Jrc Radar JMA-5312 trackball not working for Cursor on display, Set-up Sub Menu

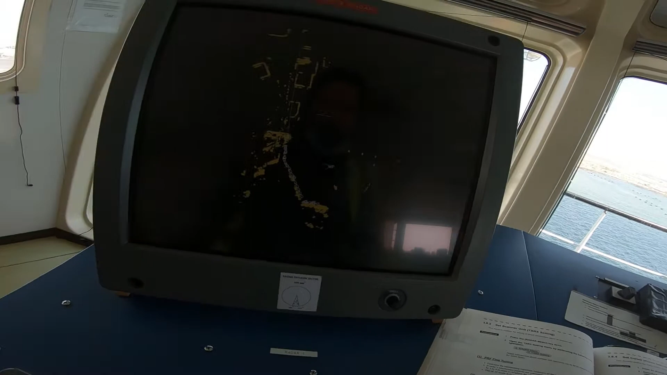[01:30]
I just find it already when I'm
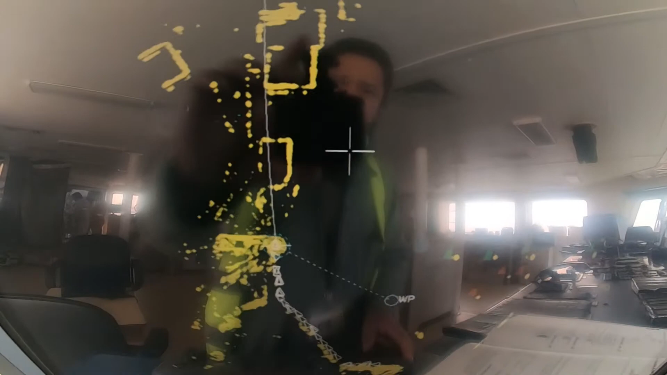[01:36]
using this cursor it is not moving anymore it is moving in here
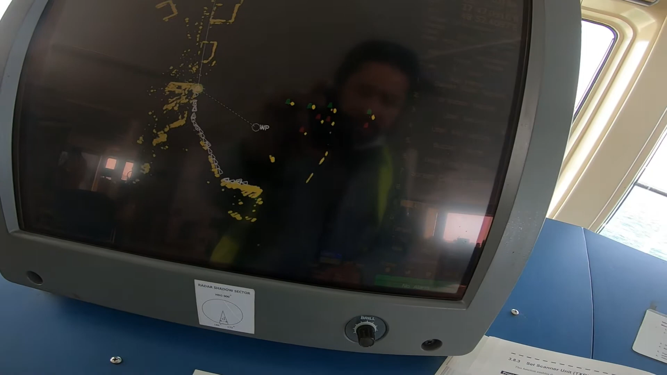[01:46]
what I did actually here this is the
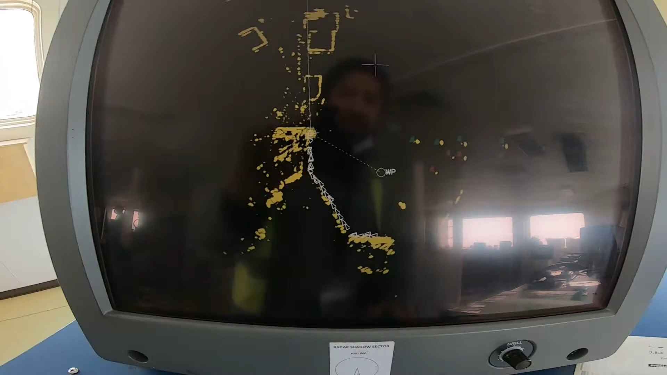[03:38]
but when I arrived here problem is this is
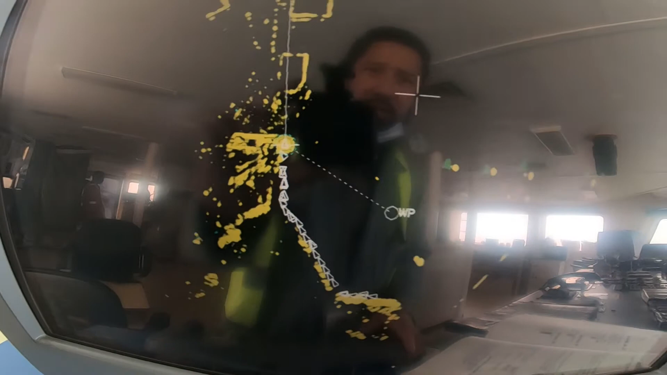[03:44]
not moving that's why they are complaining so I just turn it on
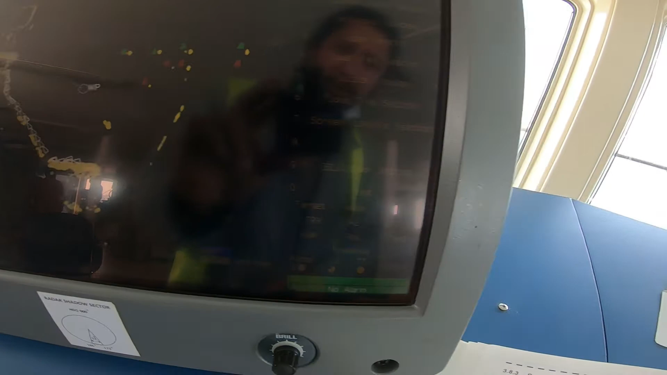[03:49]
and off and it came back okay so this
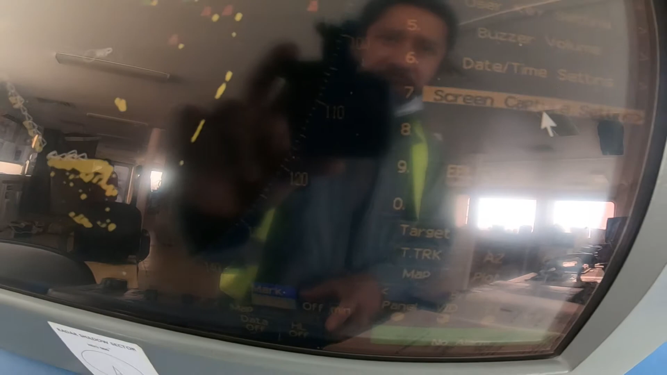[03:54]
is the uh if you lost the uh what they're doing is they are moving the cursor by this
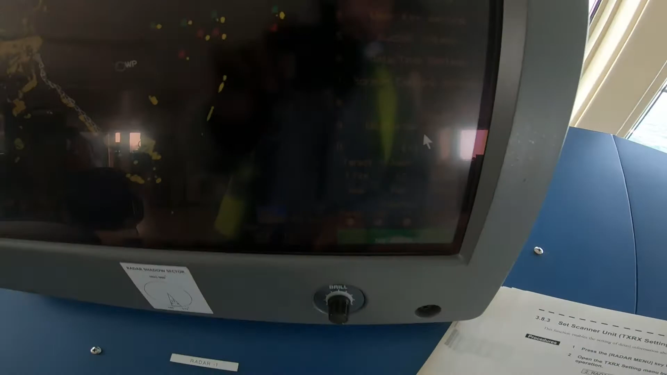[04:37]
so if you lost the uh cursor uh
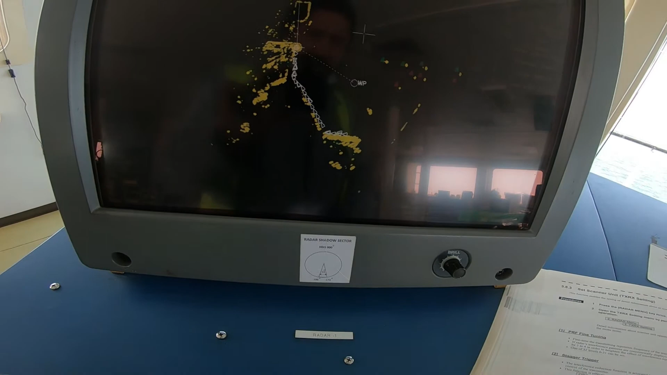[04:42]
it is not moving and you can use the you can use the uh EBL
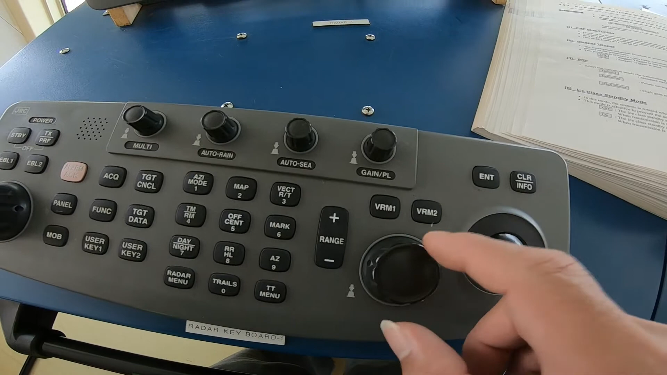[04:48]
and VRM only for moving this cursor so uh you try to
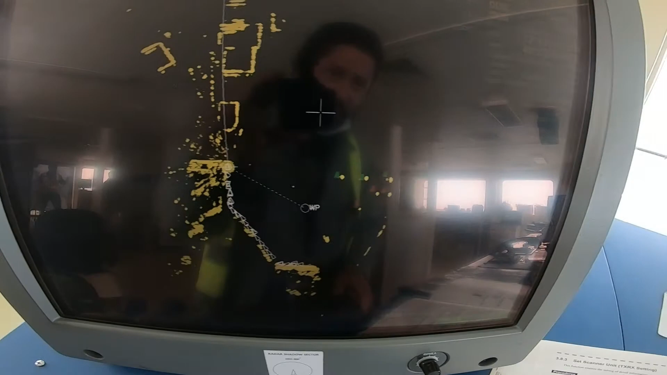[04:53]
go there uh just a recap okay and just press this right now okay this is
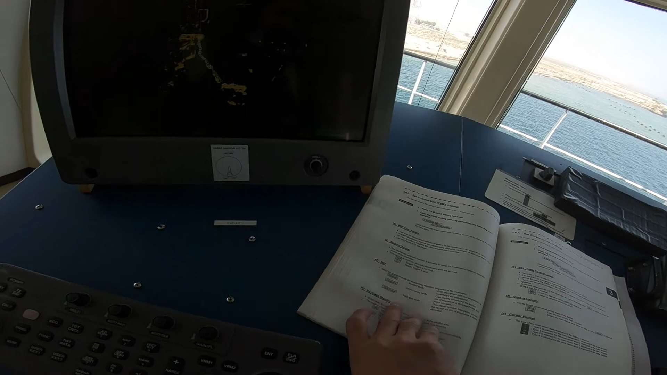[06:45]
and this is the procedure how to do the uh uh if you have the problem of
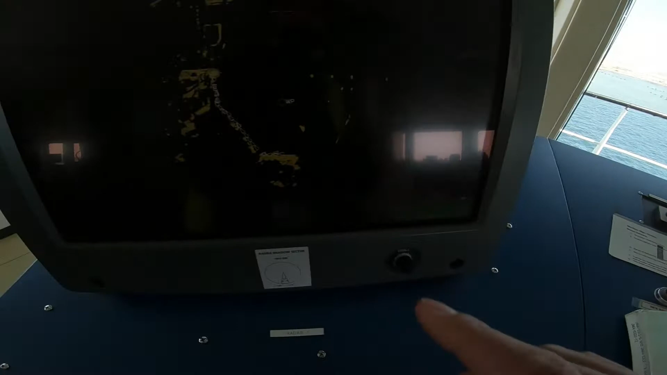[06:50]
the cursor uh the grc uh what i'm thinking before when i arrive here is supposed to be i need to open this because mostly this is uh jumping but the